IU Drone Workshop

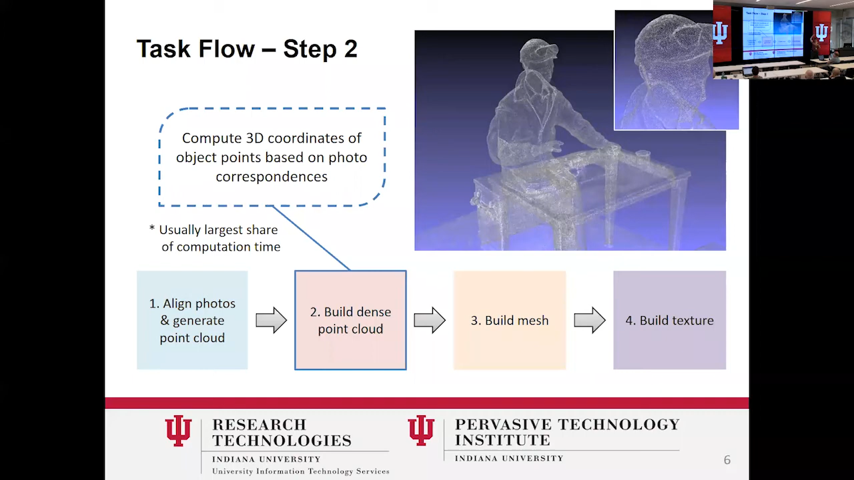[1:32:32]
because some of these were on plinths that were sort of this high and then the top of the statue was up there and they were sort of using this like boom but it was like jury rig that we had missed some parts of those statues that we knew right away so we were still in the museum we obviously didn't have access to these statues all the time they could go back and take those pictures
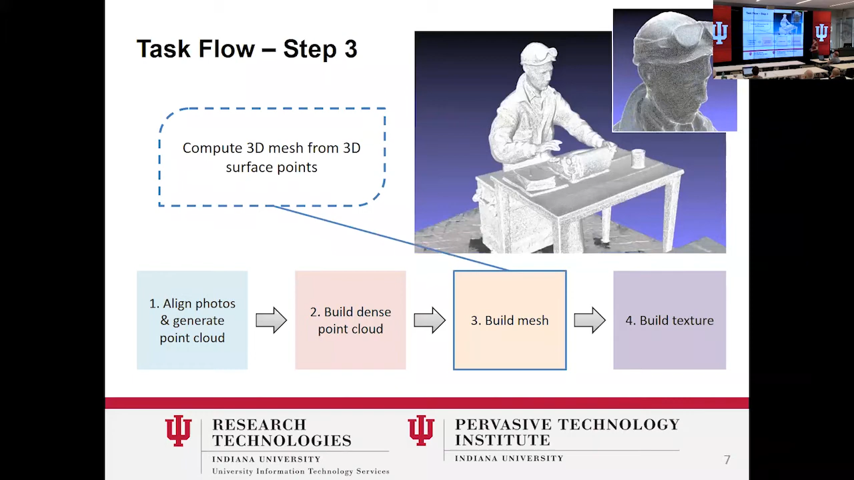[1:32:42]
this is what the mesh looks like so again you can look for errors here this takes a little bit longer to build and then finally for most of us this is what makes it look like actual Ernie Pyle right
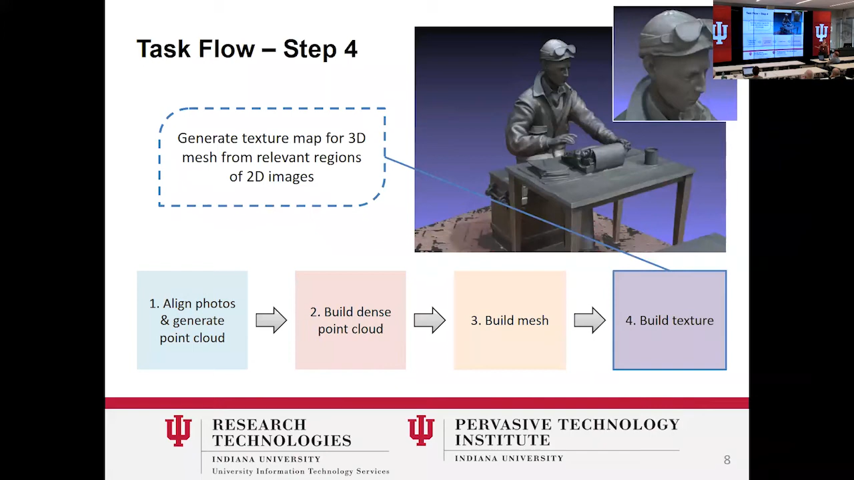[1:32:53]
here's the texture and it's a JPEG that's wrapped onto the mesh so this is why it is computationally complex
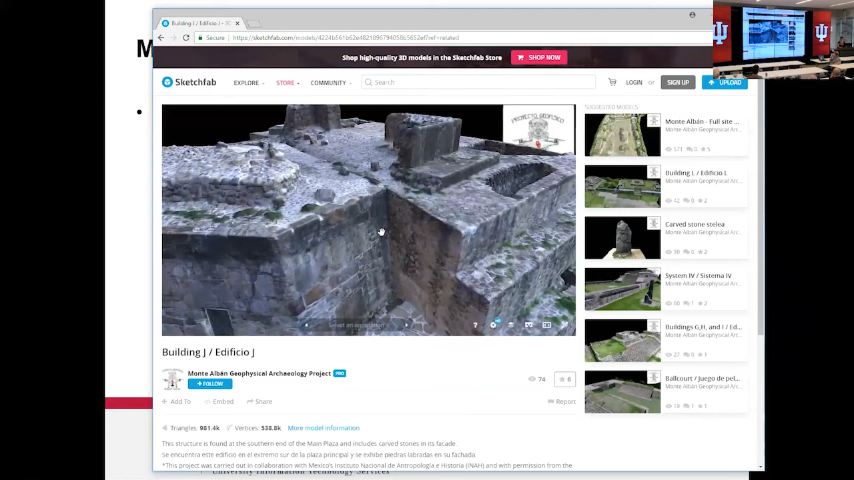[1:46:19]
load but that being said right now files have to be for educational licenses that are free they have to be less than 200 megabytes and I'm about to show you what I did to Steve's really awesome flyover
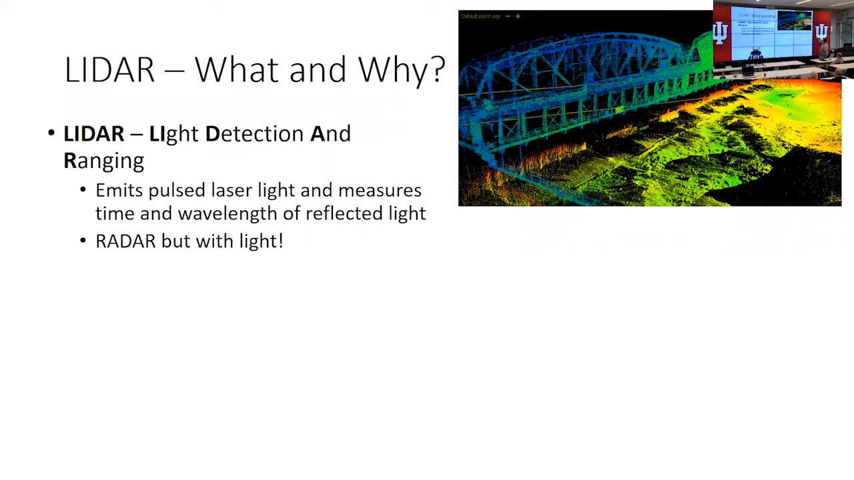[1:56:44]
individual returns of that pulsed light so again anything that would reflect light like this table should be able to be seen in that point cloud so this is an example of a bridge this is an example of trees and tree canopies and really what lidar does is it allows researchers anybody to obtain very high resolution topography and landscape characteristics so kind of in the perspective of earth and atmospheric sciences it's really crucial for a lot of disciplines within earth sciences geology geography archaeology forestry ecology many many more and so again lidar is kind of another tool in the tool
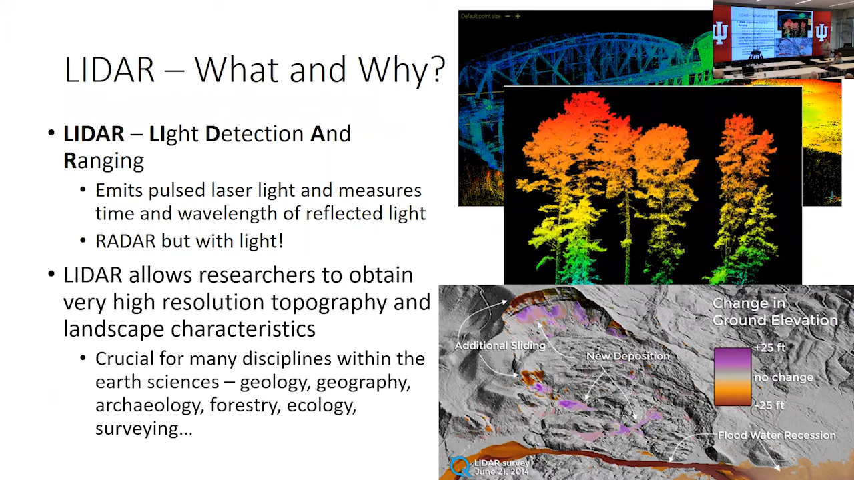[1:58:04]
right so again this is for kind of earth science right this is more of a geology application where there are many many applications where you might want to know where things are you might want to be able to map things and see how things are changing so the motivation for lidar and UAV integration is that really until recently
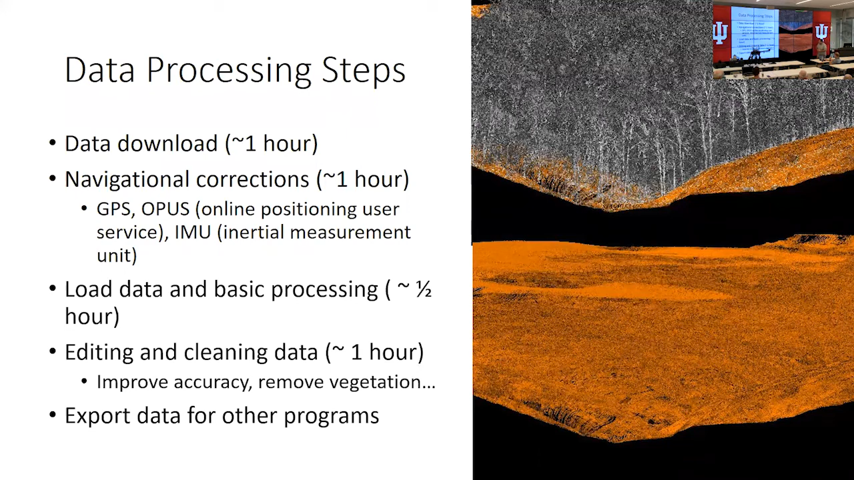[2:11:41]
so this is a it's tarasolid suite it's a I think it's Swiss or Finnish or Finnish company it's there's quite a steep learning curve for a lot of this software right and we can export the data for use in GIS software any other you know even MATLAB right we can export these in a lot of different formats
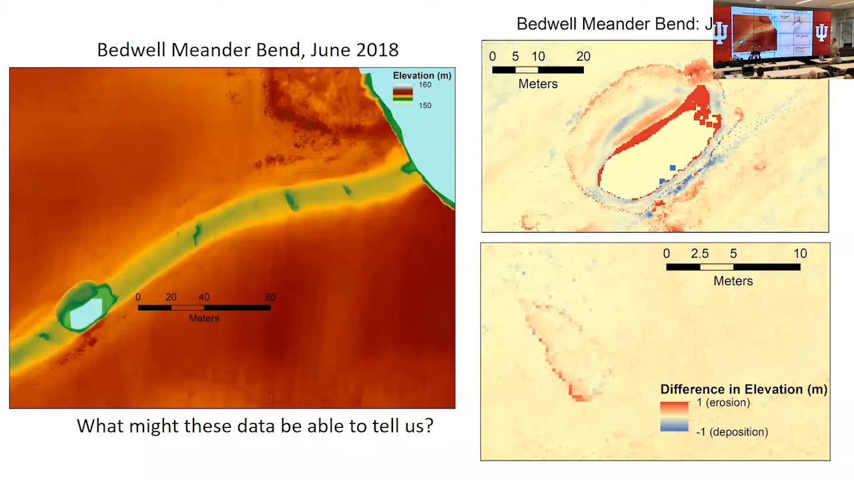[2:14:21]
can see these really kind of small initial kind of pseudo holes that are forming upstream of that and so again what's really awesome about having this this lidar is that we can scan this which we did and there happened to be a flood that
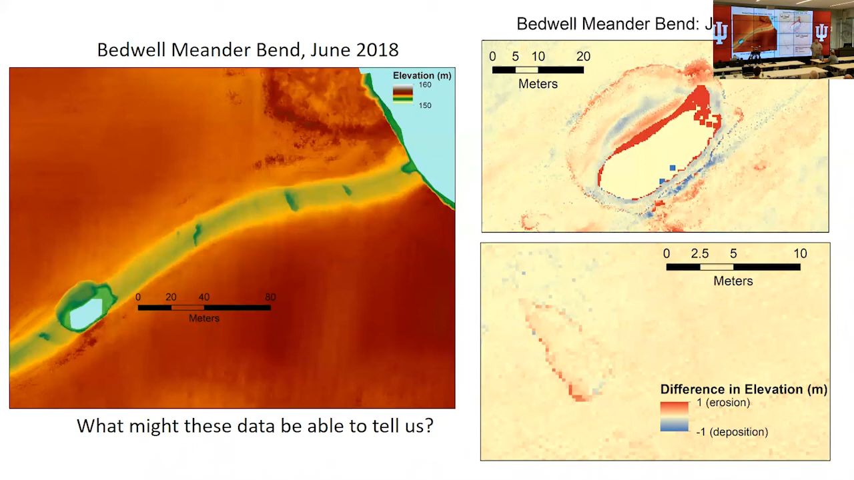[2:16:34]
actually substantial deposition so this is a really interesting science question to us we can be able to say you know we can see the elongation kind of enlargement of these holes from floods but then we can also see filling in possibly of the holes from actually just water moving in from the farm fields so again that's really kind of interesting for us to be able to describe how these processes work and how you eventually have a river cutoff these are processes that have not been described in the literature and we can only really get this because of the tool we have and this one is maybe not as interesting to me this is just an example of the next bend or the bend upstream of it Martin bend you